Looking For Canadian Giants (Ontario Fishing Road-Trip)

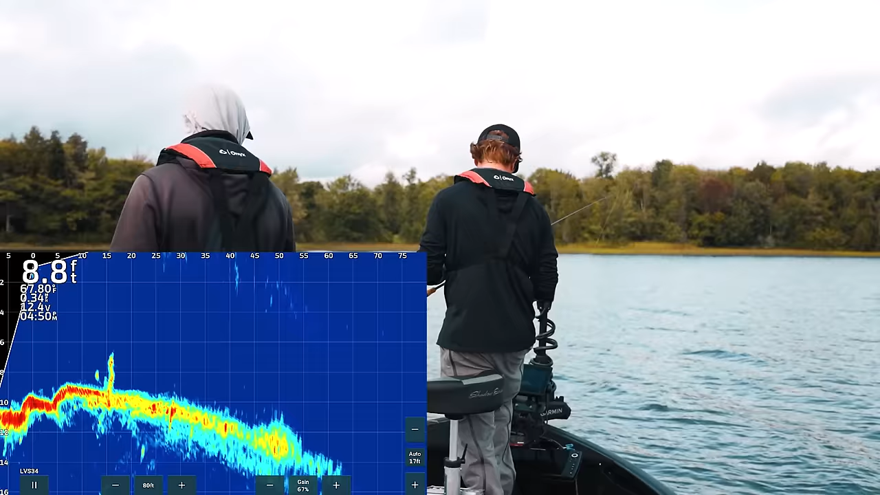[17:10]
On screen: depth 8.8 ft
there's a stump or something down there look at that look at that i'm a spot lock there's all sorts of fish in there oh my gosh oh look at the fish on the edge too like look how straight up those that's for sure would and then there's more yeah 28 30 feet there yeah you just drop see you're falling down there
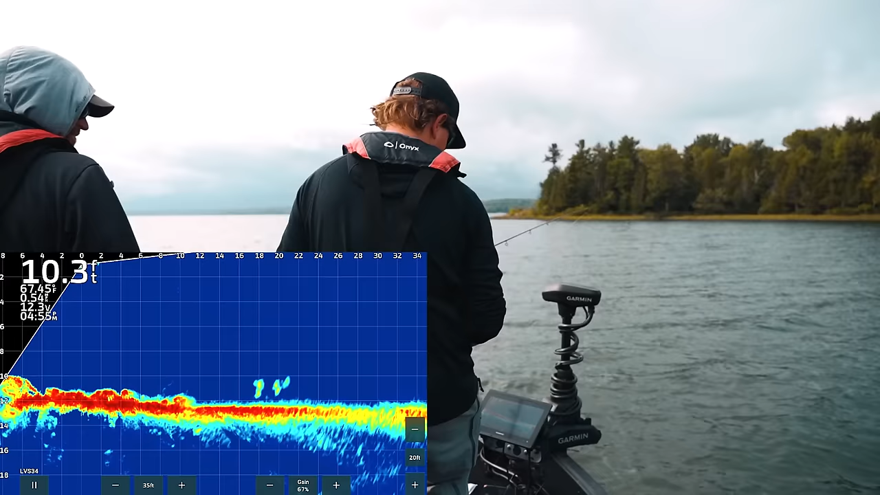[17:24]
On screen: depth 10.3 ft
they're swimming away
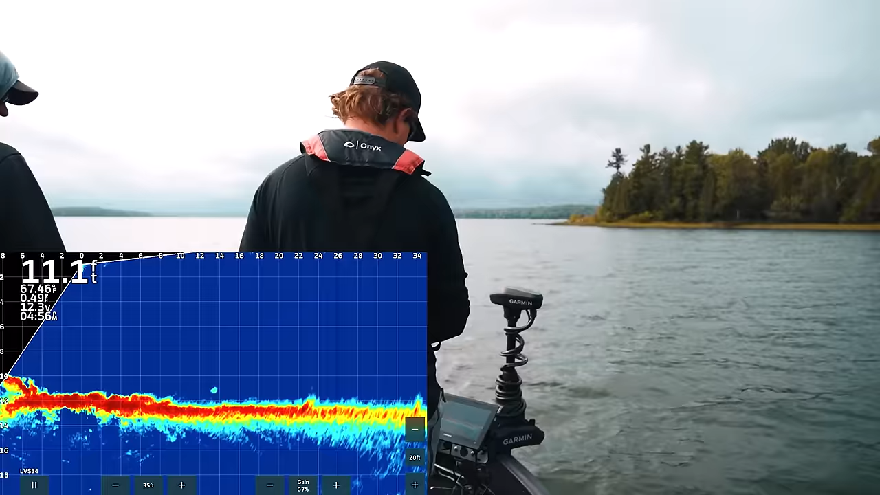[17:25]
On screen: depth 11.1 ft
those look small to me oh you just hammered it he's gonna bite again oh again come on got
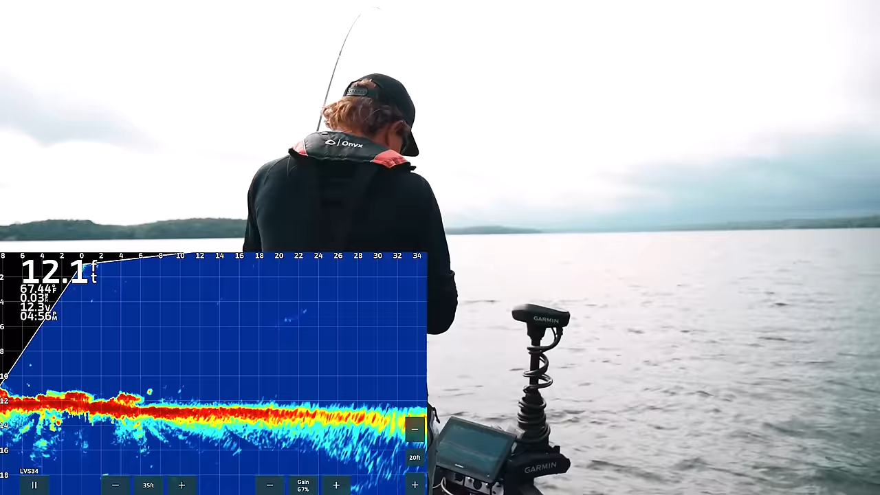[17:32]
On screen: depth 12.1 ft
him oh big bluegill pb bluegill coming up no was it it was for sure a bluegill for sure a bluegill big giant one yeah oh man
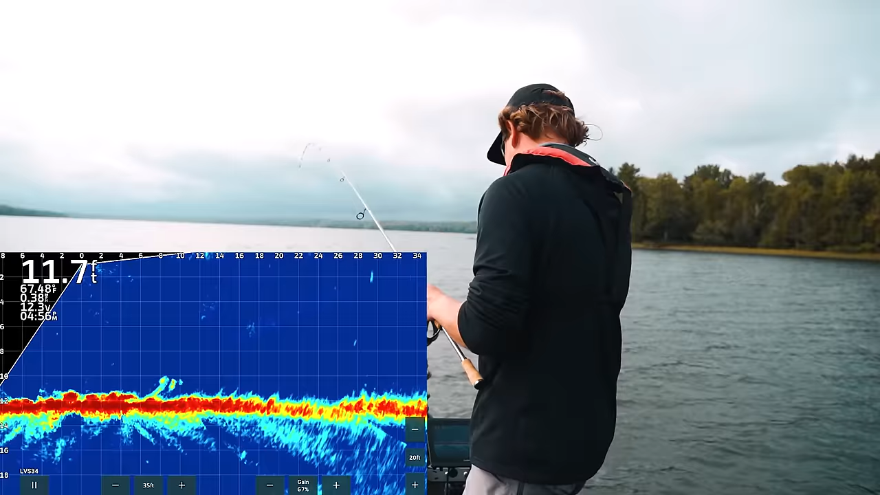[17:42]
On screen: depth 11.7 ft
they're five feet over here i was very excited about that here we go oh he's chasing it up already
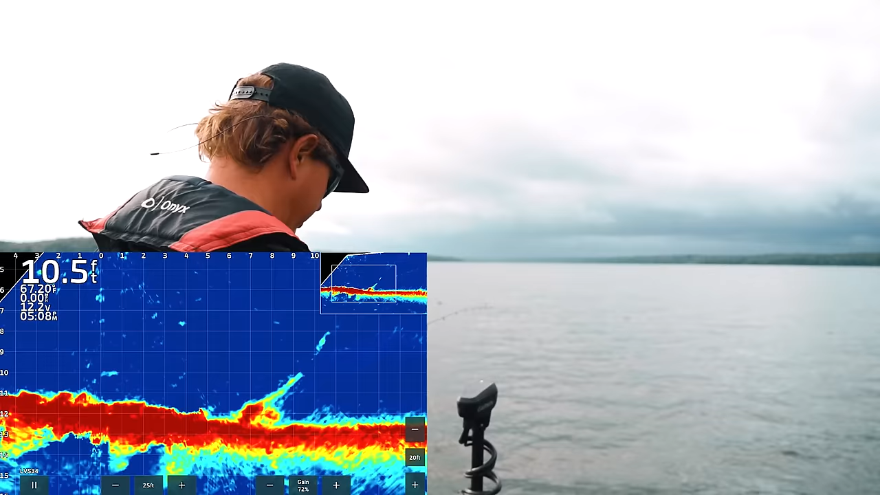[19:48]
On screen: depth 10.5 ft
look at this we got a couple left we've like not quite depleted the entire school here but we put a beat down on them